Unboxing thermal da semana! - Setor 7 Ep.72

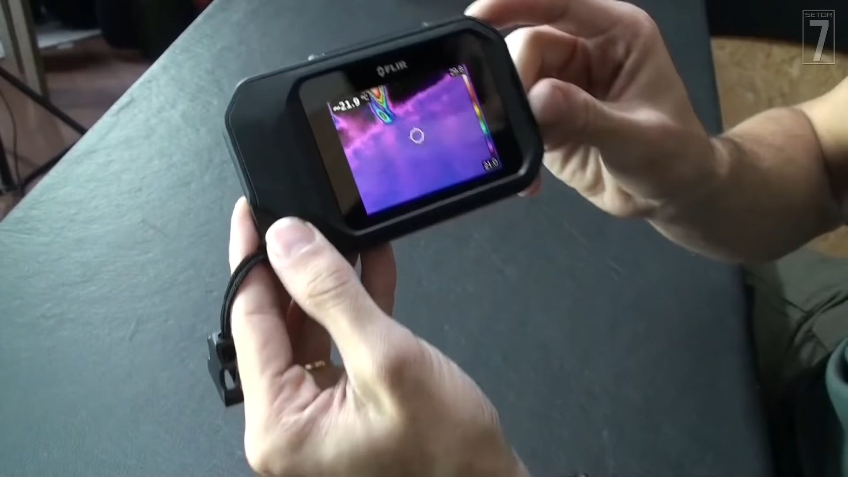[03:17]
E olha só, não só ele aponta, mas pra onde eu aponto, ele dá uma hipótese aqui, uma estimativa da temperatura.
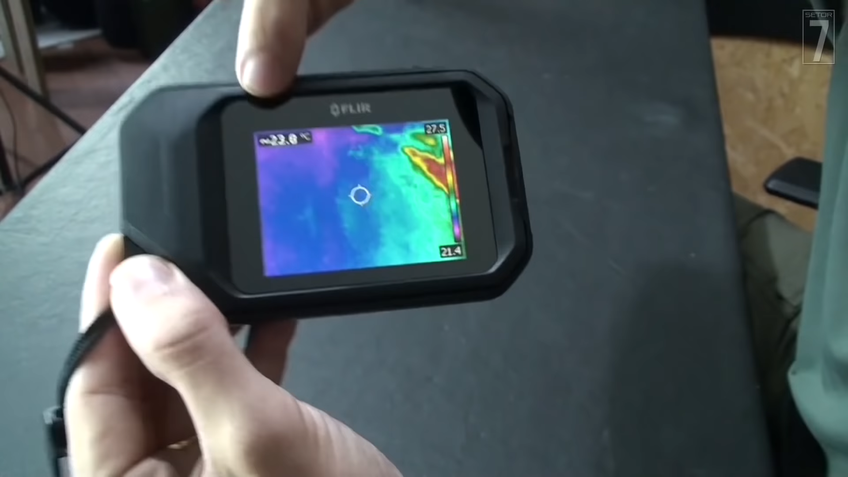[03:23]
Olha só, tá 22.9 graus Celsius a mesa.
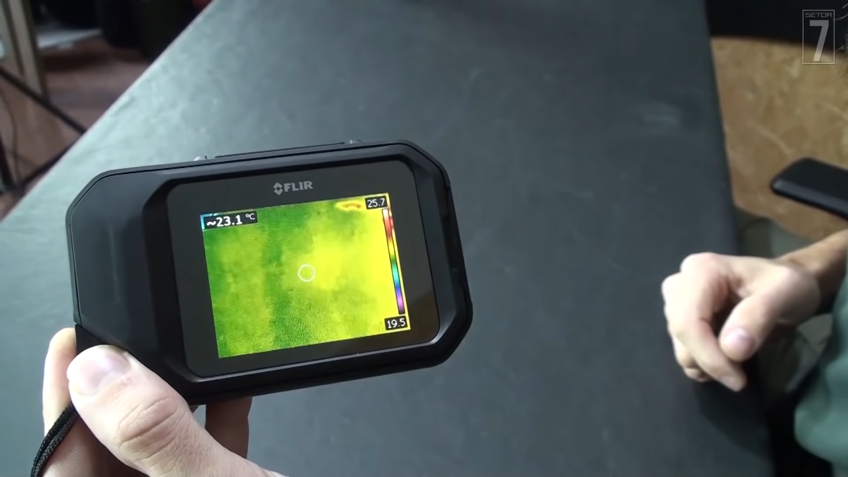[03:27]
On screen: spot 23.1°C
Vamos colocar a minha mão aqui, ó.
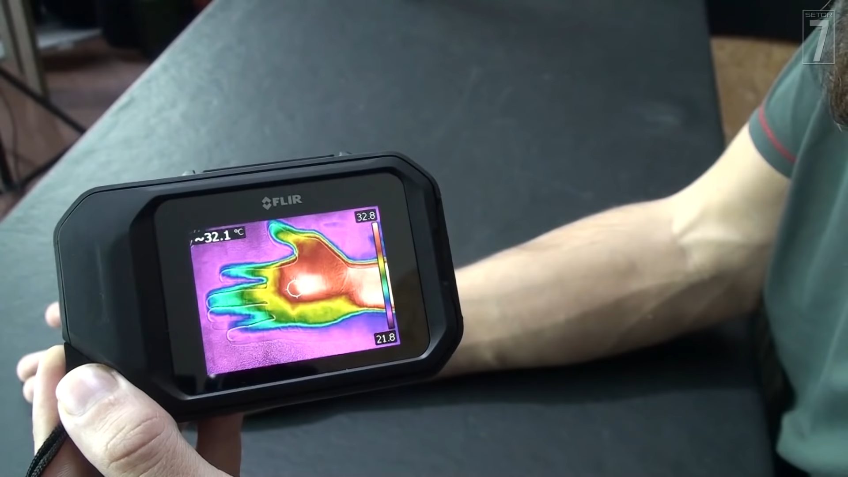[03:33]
On screen: spot 32.1°C
32.8 graus Celsius. E ele tá calibrando ainda. Cara, que loucura! Ah, bota aqui. Vamos ver.
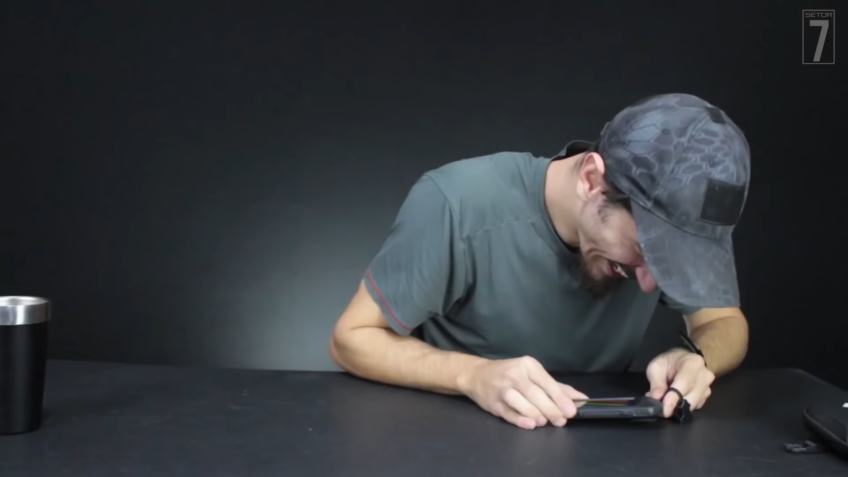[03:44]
Vocês não querem ver o que aconteceu. Mas olha só, eu vou ter que pegar essa câmera aqui, peraí. Olha só, vamos apontar pros nossos bastidores ali.
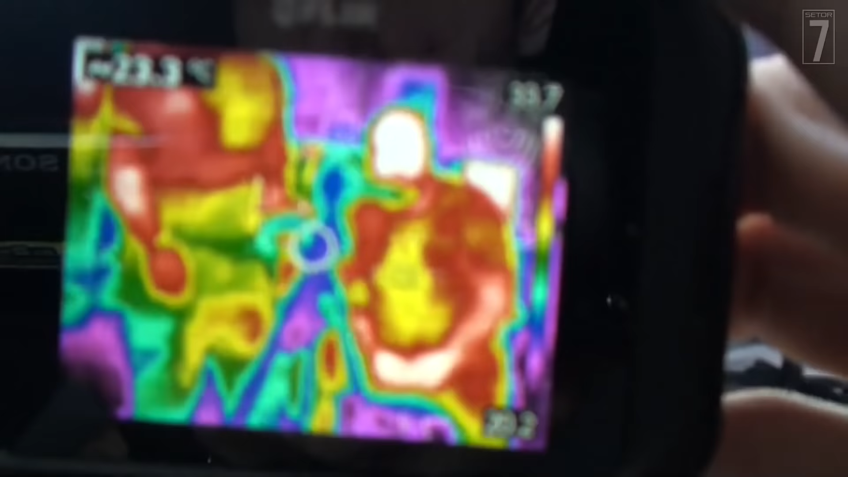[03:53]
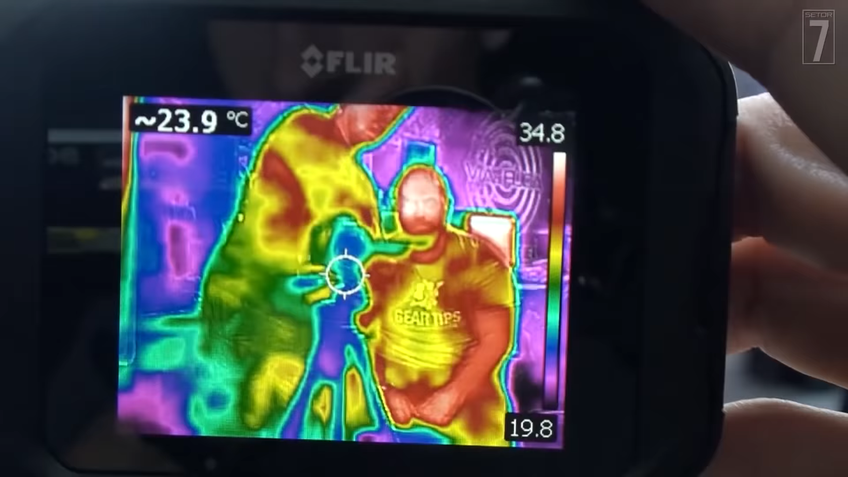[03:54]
On screen: spot 23.9°C
Tá lá, ó. Ebony e Anderson.
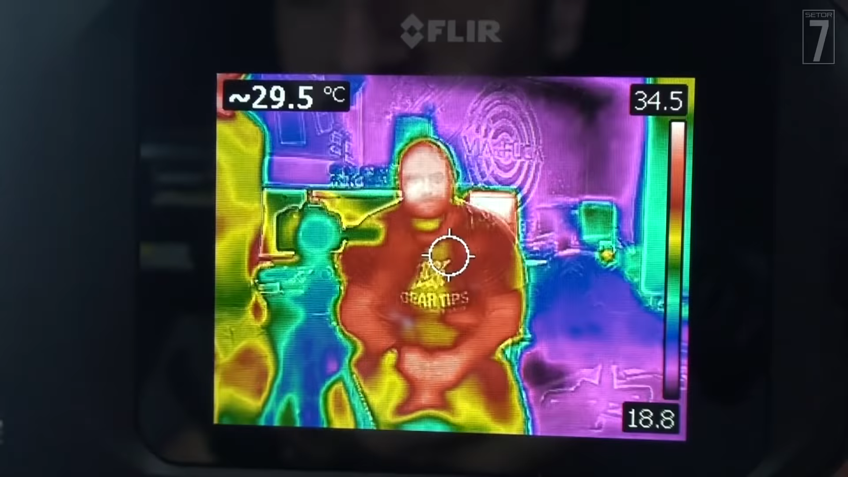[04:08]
Aqui nós temos 31 pontos... Ou 31 pontos, tá em hipotermia.
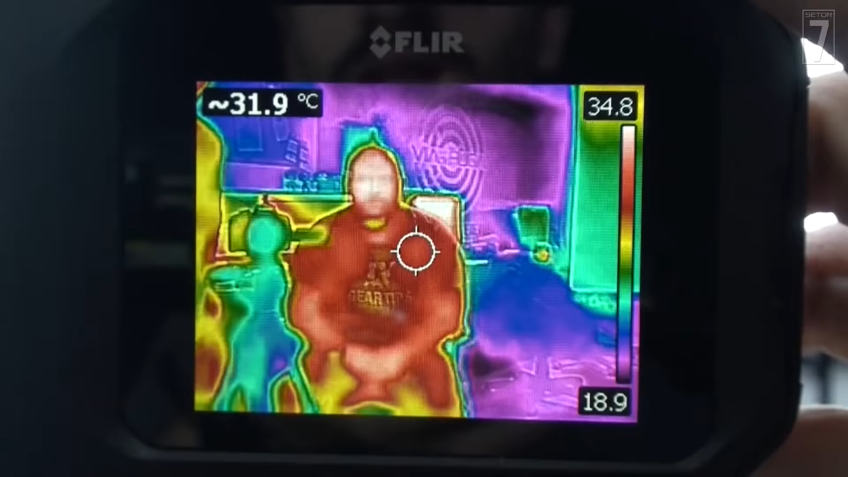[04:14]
On screen: spot 31.9°C
Só pra avisar, você já morreu, na verdade.
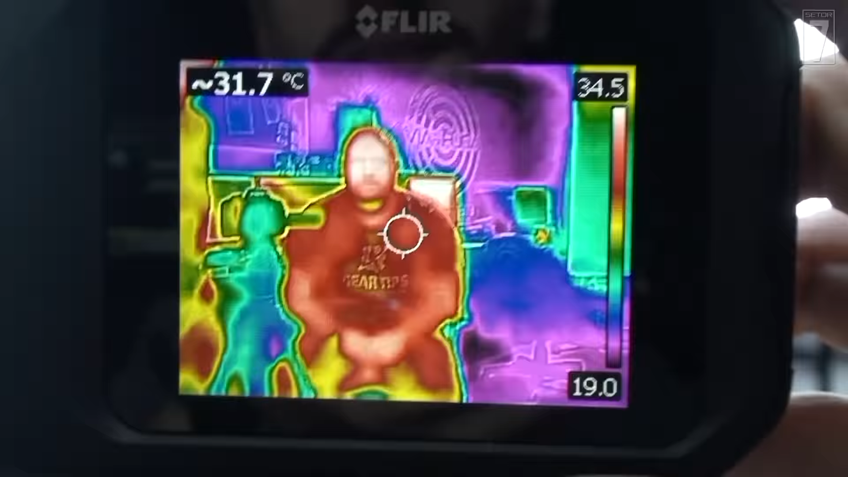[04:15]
On screen: spot 31.7°C
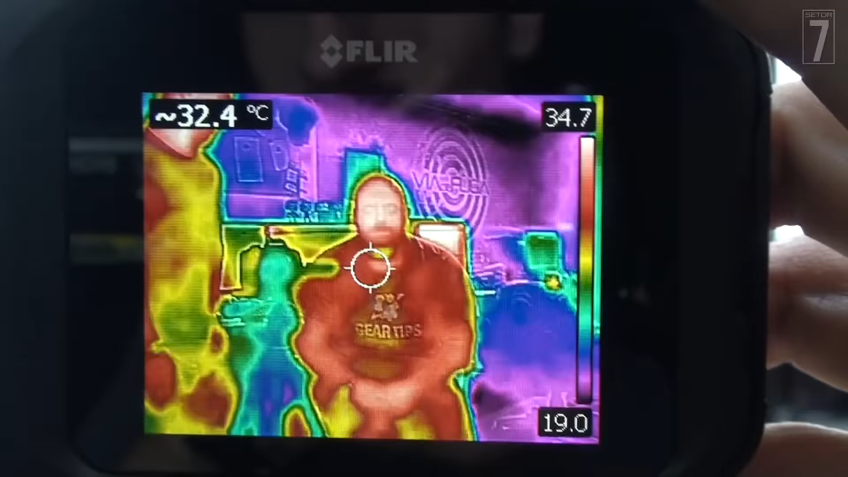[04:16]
On screen: spot 32.4°C
Mas aí, ó, quando a gente mira pra um ambiente não orgânico, ele já cai diretamente.
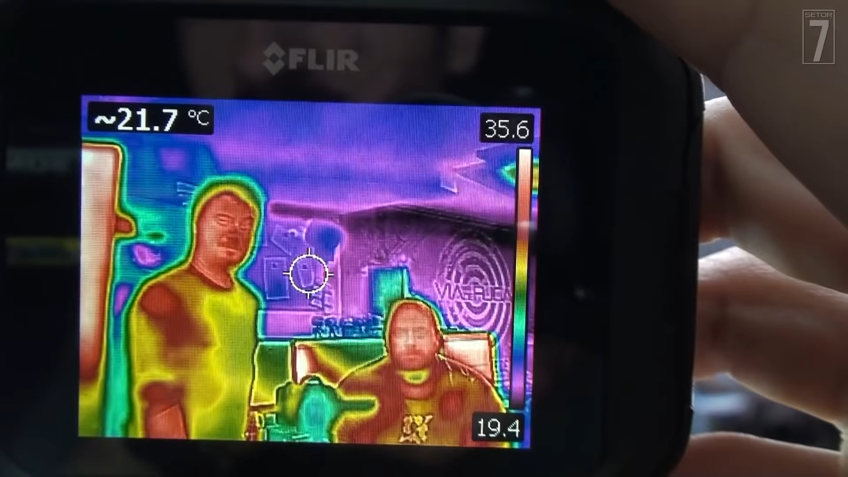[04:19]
On screen: spot 21.7°C
Eu sou mal orgânico? 21. Ô, Anderson, você tá estranho.
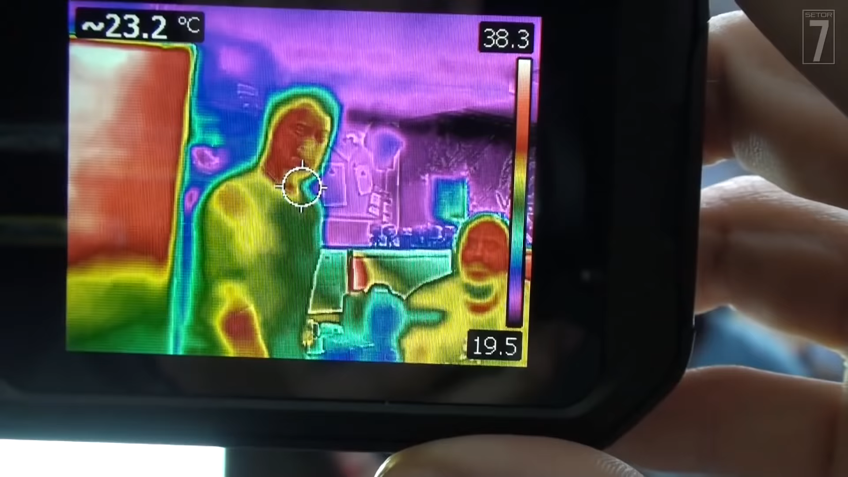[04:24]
On screen: spot 23.2°C
Não, olha só. Temos aqui, vamos mirar na face do Anderson.
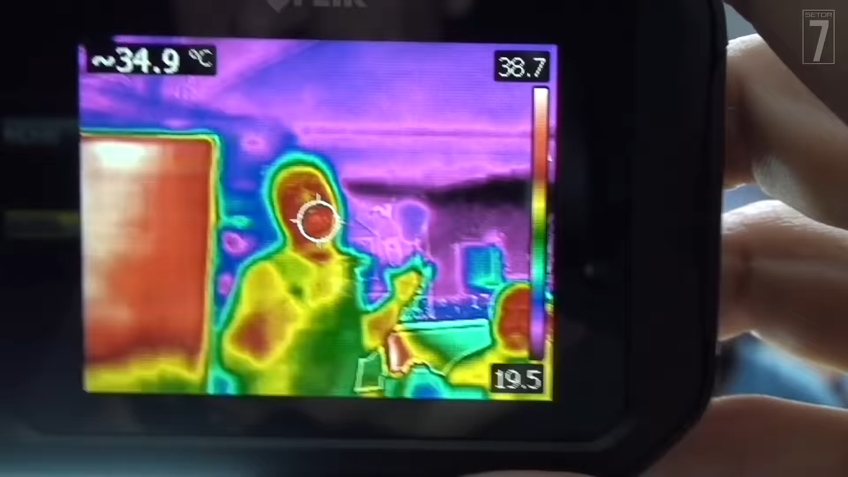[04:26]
On screen: spot 34.9°C
35 graus.
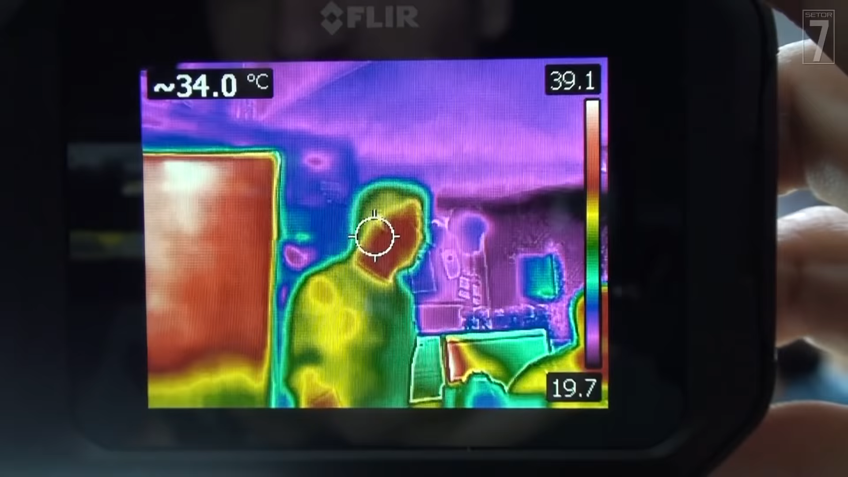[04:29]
On screen: spot 34.0°C
34 graus. Muito legal.
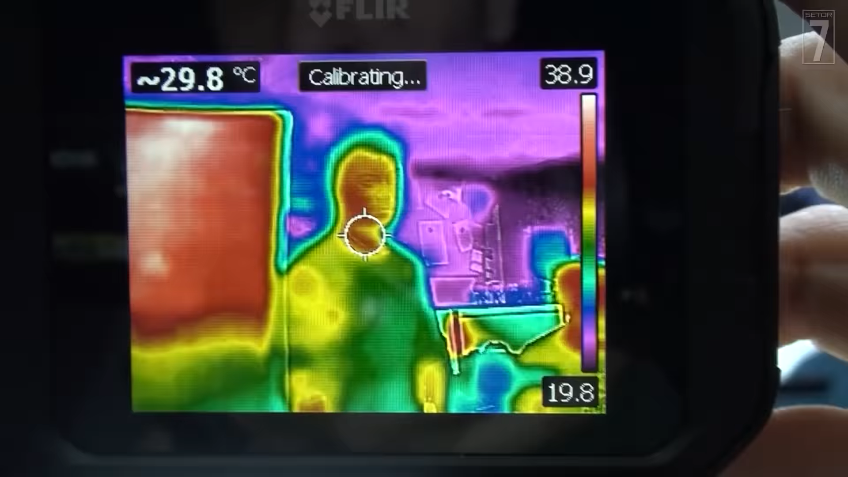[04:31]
On screen: spot 29.8°C
Esse aqui é o softbox, ó.
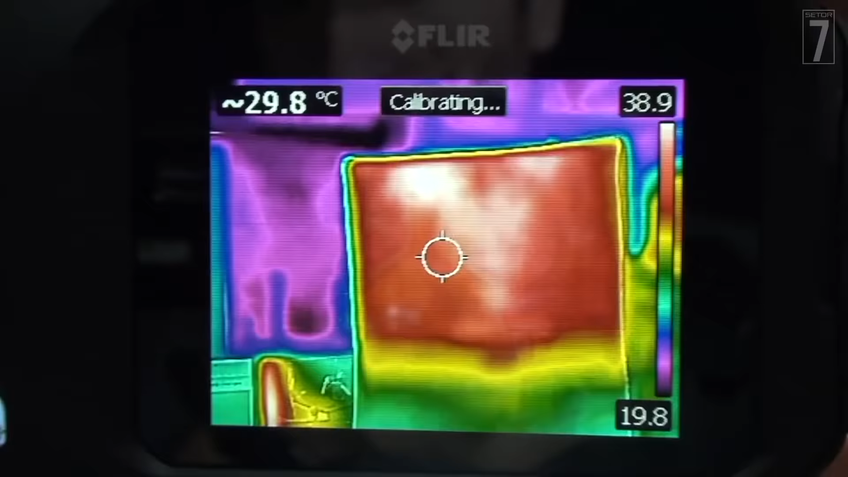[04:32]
On screen: spot 29.8°C
É uma iluminação.
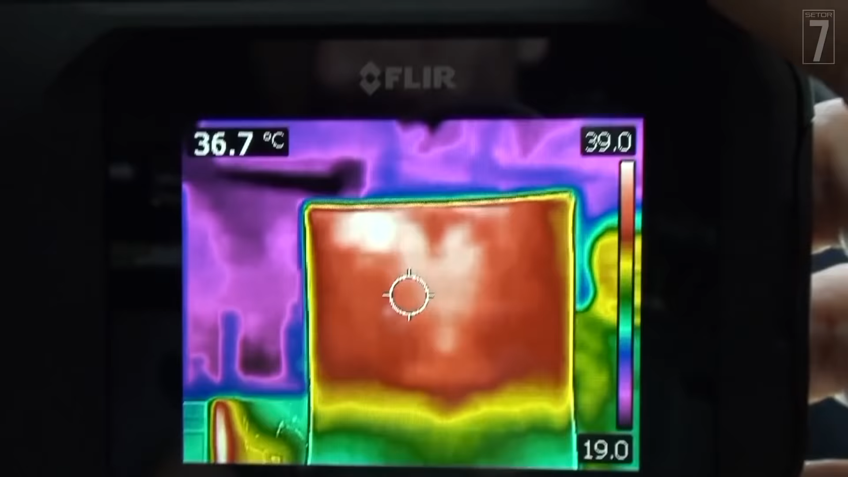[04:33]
On screen: spot 36.7°C, scale top 39.0°C, scale bottom 19.0°C
Ó, 37.0 graus. Aqui nós temos o computador, olha só.